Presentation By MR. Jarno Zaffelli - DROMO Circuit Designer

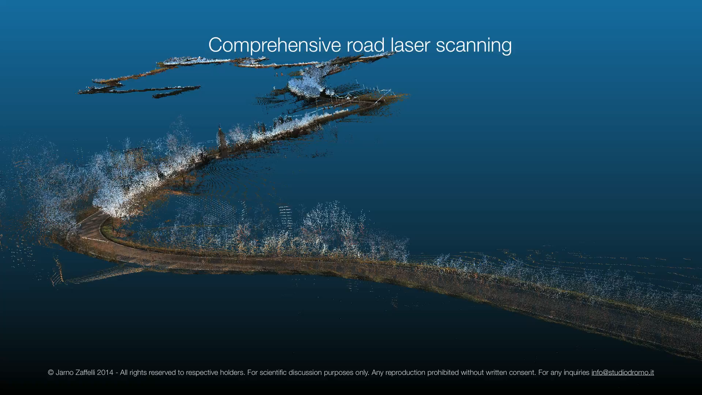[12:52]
through comprehensive road laser scanning this is an example of a road on my backyard that we are trying to understand on risk this is a point cloud and this is the same road where we run the the automated analysis to understand point by point
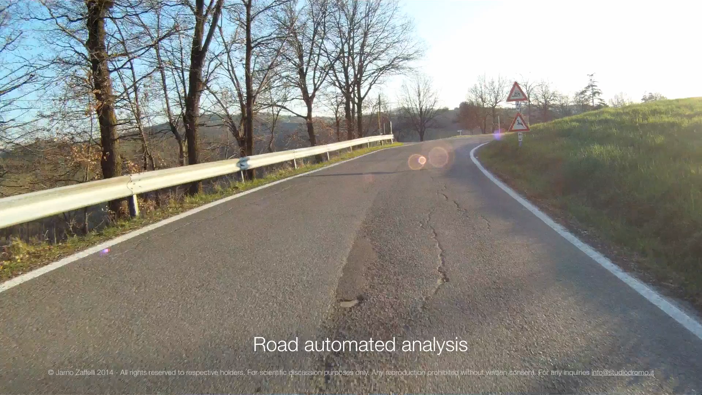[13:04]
which are the risk and the threats threats for the user like here we can see signals poles rigid obstacles
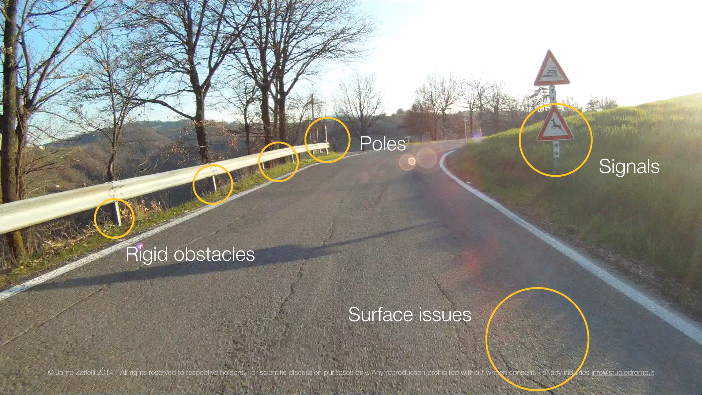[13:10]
but even surfaces issues are everyday threats looking at the cloud point we can discover also road
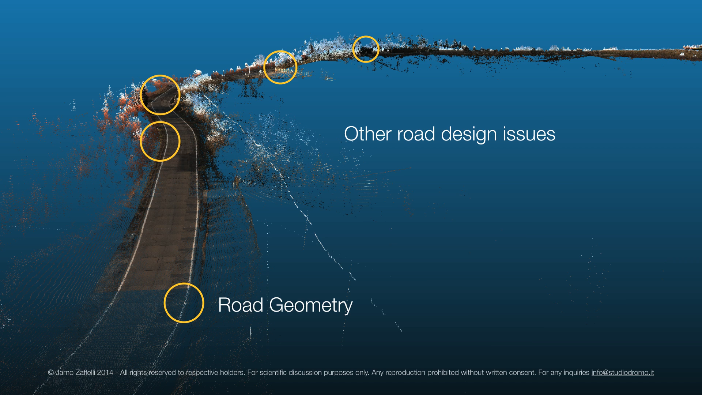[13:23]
geometry and other road design issues and compile a road analysis sector by sector